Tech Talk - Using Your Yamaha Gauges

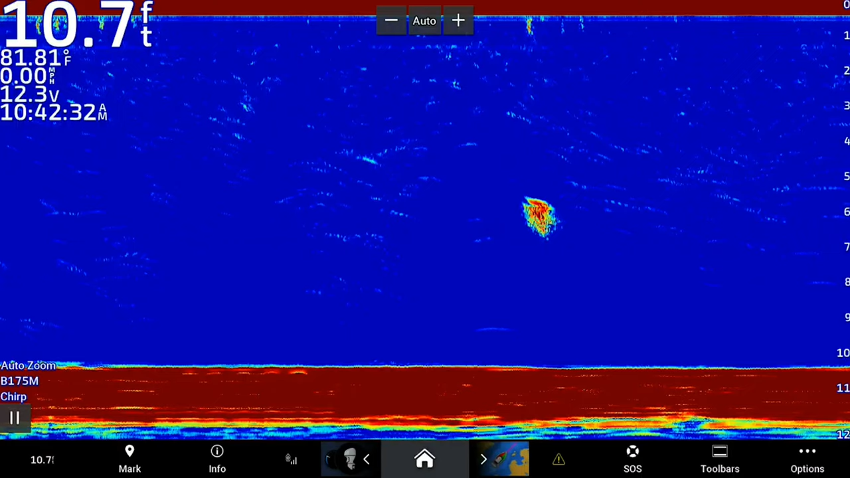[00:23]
On screen: depth 10.7 ft, water 81.81°F
To do that, we're going to click on home,
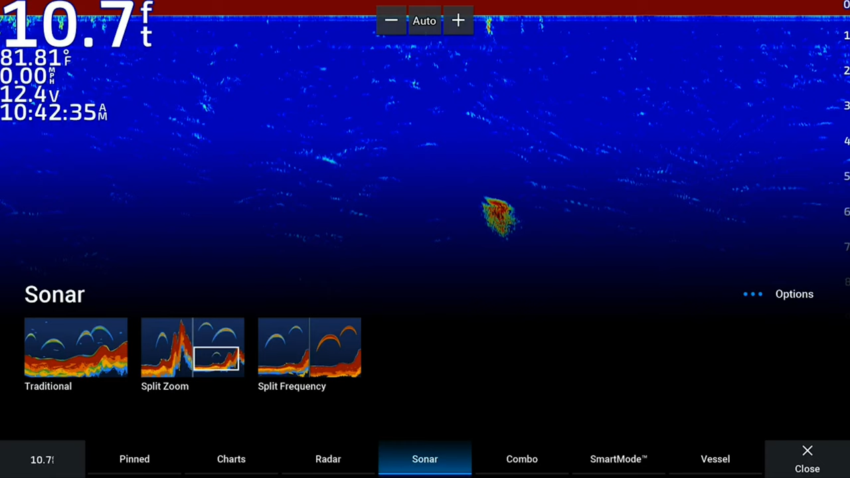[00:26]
On screen: depth 10.7 ft, water 81.81°F, speed 0.00 mph
go to vessel, scroll over to you see Yamaha and click there, and we're right where we need to be with the gauge up. One cool new feature of the Garmin update is that you can pin different apps or pages.